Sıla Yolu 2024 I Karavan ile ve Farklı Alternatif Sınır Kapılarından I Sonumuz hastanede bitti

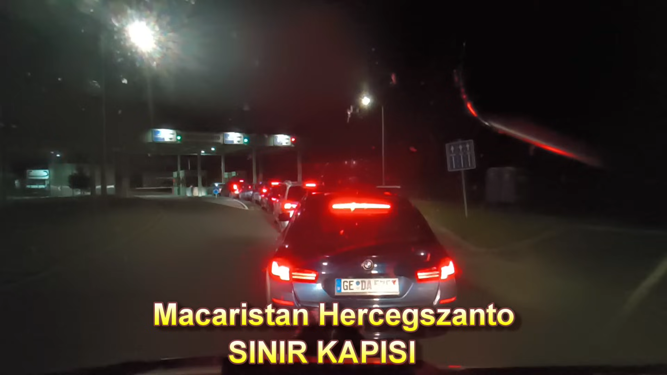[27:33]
Herceksanto sınır kapısında önümde şu an 1, 2, 3, 4, 5, 6, 7 araba var. 8. araba benim. Bomboş yani, süper. Röşke full dolu gözüküyordu. Bu çok iyi oldu böyle olması. Röşke'de hiç bekleyesim yoktu çünkü. İnşallah böyle güzel devam eder. Evet, şu an aslında 7-8 araba var sadece. Ama bir kapı daha açıyor sanki. Bilmiyorum niye öyle oldu. Aynen, bir kapı daha açıyor.
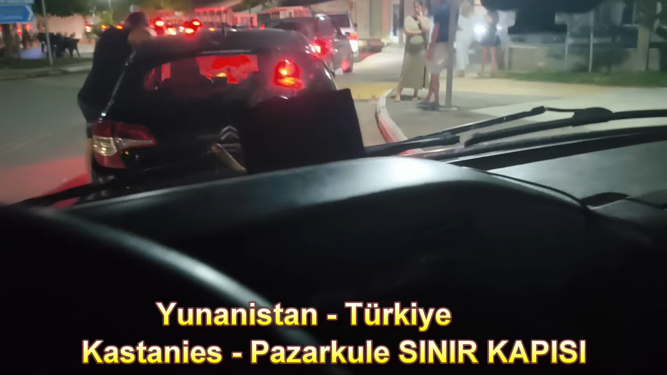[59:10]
Türkiye saatiyle 22.55, 7 Temmuz. Ve inşallah şimdi Pazarkule'de sıra bekleyeceğiz. Hafif bir yoğunluk var ama burası çok sürmez herhalde. Demin böyle birdenbire bir sürü araba gitti. İnşallah böyle kısa zaman içerisinde buradan geçeceğiz.
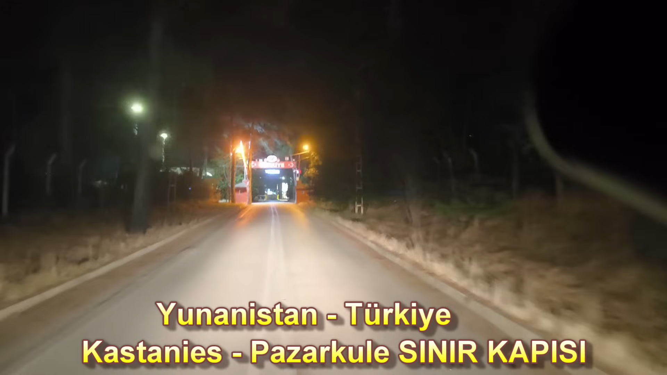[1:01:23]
Dem Streckenverlauf 2 Kilometer folgen. Allah Allah. Ben bayılıyorum. Bu taraf bomboş gibi gözüküyor. Bu ne ya? Ya